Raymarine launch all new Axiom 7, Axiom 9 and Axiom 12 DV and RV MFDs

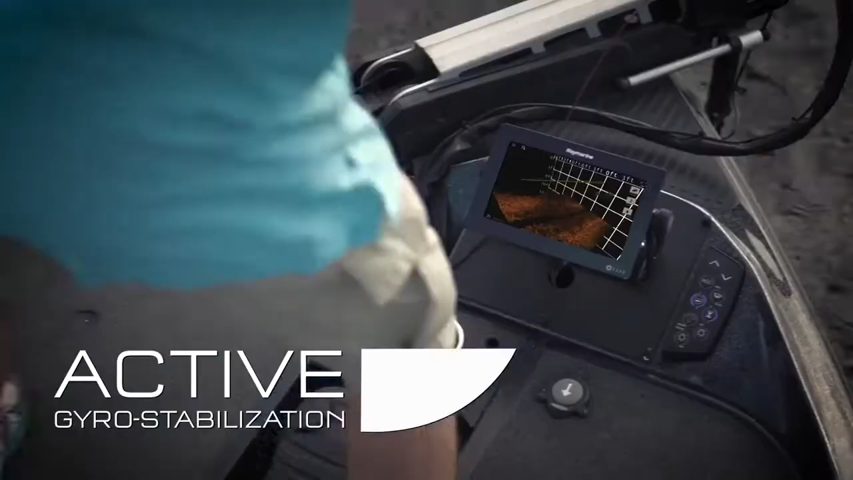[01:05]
And with the benefit of active gyro stabilization, Axiom delivers the best 3D underwater imaging anywhere.